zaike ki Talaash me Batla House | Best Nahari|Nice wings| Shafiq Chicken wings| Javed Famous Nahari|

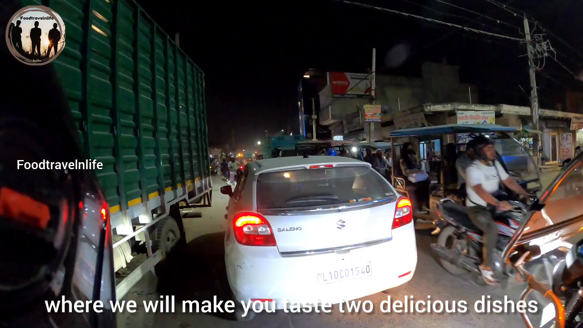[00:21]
से रूबरू कराएंगे और हम निकल चुके अपने घर से घर से निकलते ही सबसे पहले हमें ये रेलवे
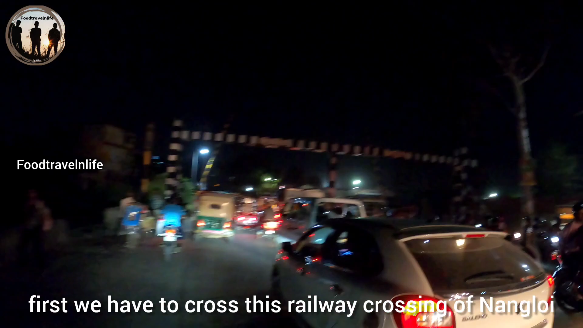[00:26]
फाटक नागलोई का क्रॉस करना पड़ेगा उसके बाद नागलोई ब्रिज
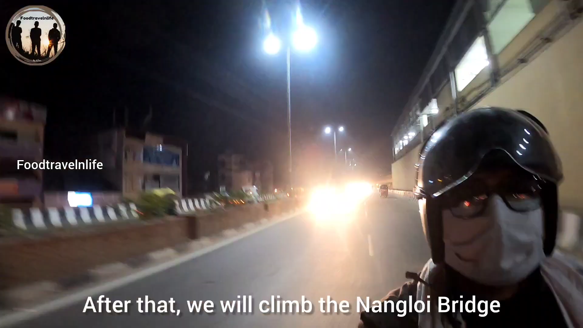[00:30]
के उपर चड़ जाएंगे और सीधा
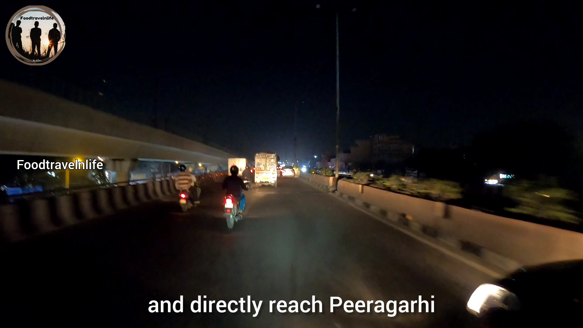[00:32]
पीरागडी पहुंचेंगे जैसी पीरागडी हमारा क्रॉस होगा तो आएगा आपका पंजावी बाग पंजावी बाग
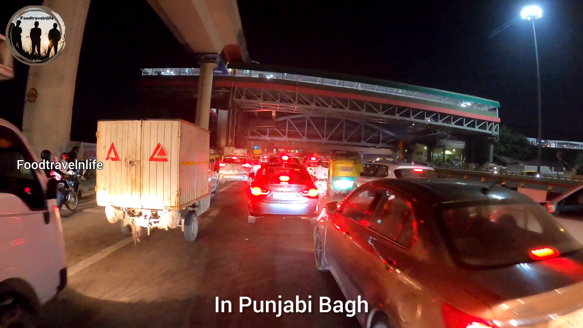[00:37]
में आपको याद रखना है कि ये जो अंडर पास है इसके उपर से राइट जाना है तुवर्ज